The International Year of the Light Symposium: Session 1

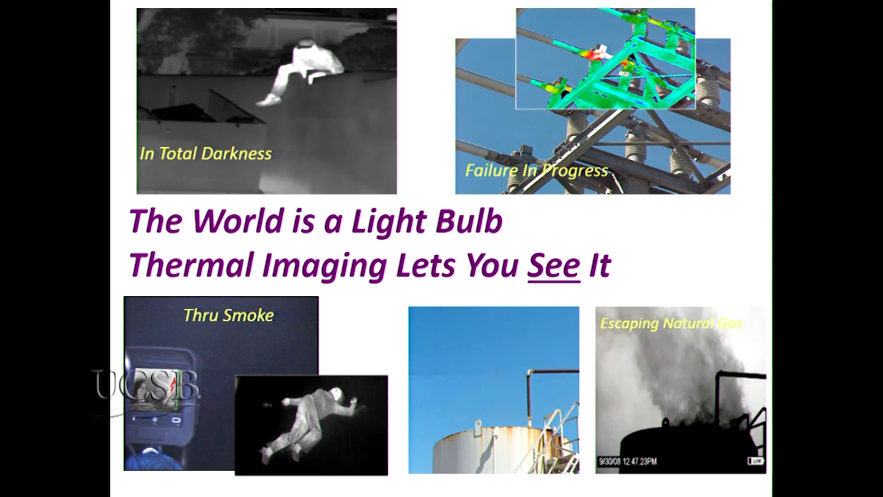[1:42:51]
Firefighters like it because particles of smoke are generally smaller than wavelength and we seem to be able to see through smoke. And if you're willing to put a little spectral filter in front of this thing in the absorption band of some natural gas, you can actually make natural gas leaking look like smoke,
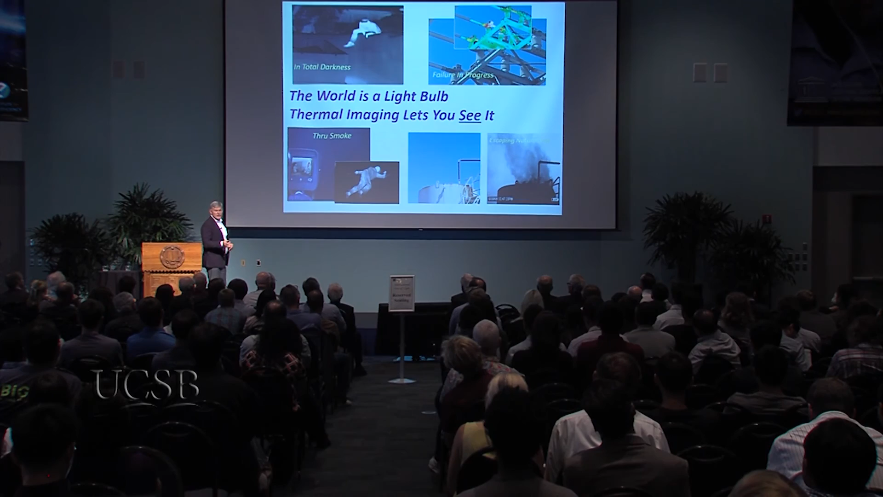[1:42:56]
which has other interesting applications.